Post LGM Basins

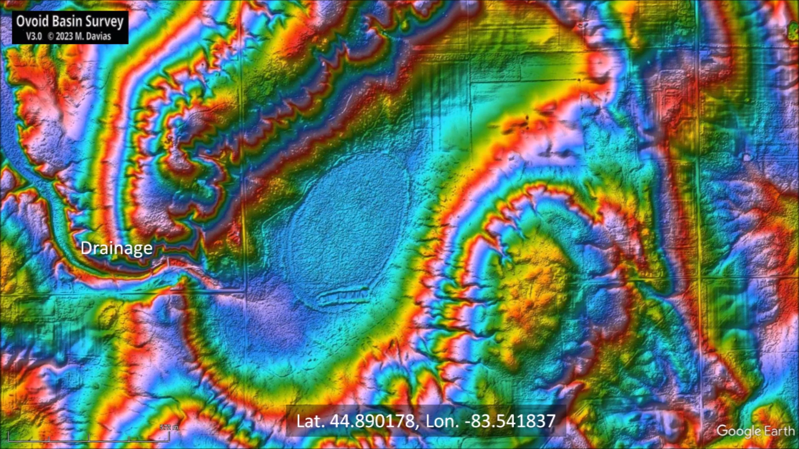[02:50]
It is impossible to calculate the probability of a glacier ice boulder impacting the center of a kettle hole filled with soft sediment, but as unlikely as it was, it happened. It was a celestial hole in one. We can test the ellipticity of the basin by plotting some points along the perimeter and fitting an ellipse to the points by the least squares method.
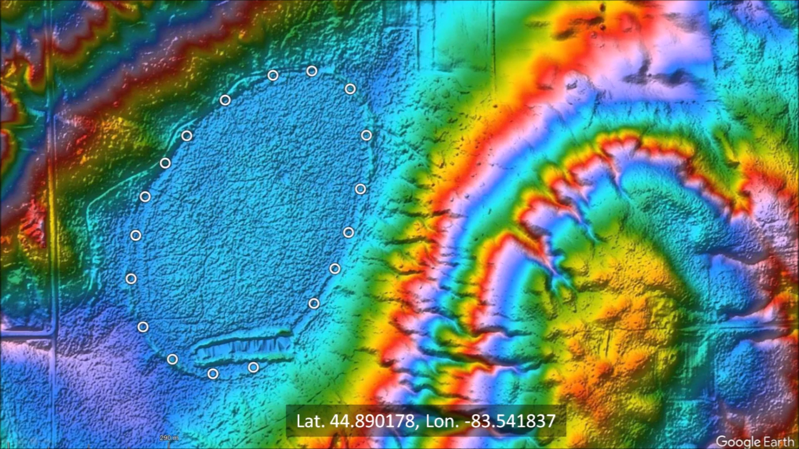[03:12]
The fit is very good. Ellipses are conic sections, so this provides evidence that the basin originated as an inclined conical cavity. One point of the south is outside the ellipse, but this is probably due to a construction project that left the scar along the rim of the basin. This basin has a major axis of 596 meters and a width of 361 meters.
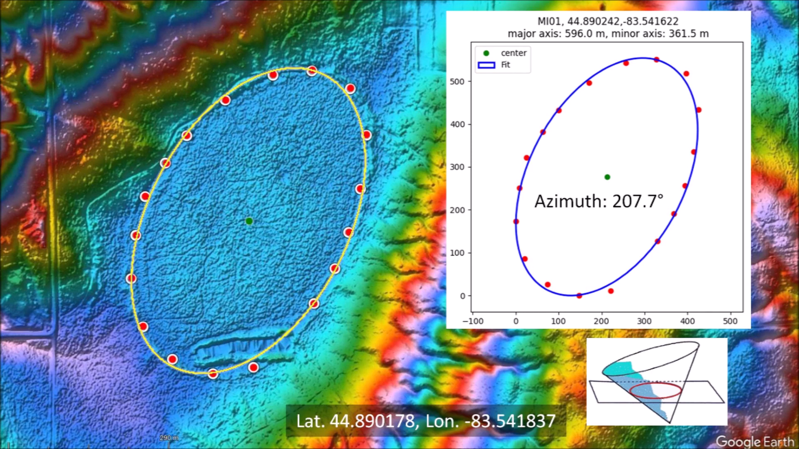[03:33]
It is large enough to fit five football fields. The azimuth of the basin is 207.7 degrees. Extending the line of the azimuth using a great circle trajectory leads between Hudson Bay and the Clearwater Lakes.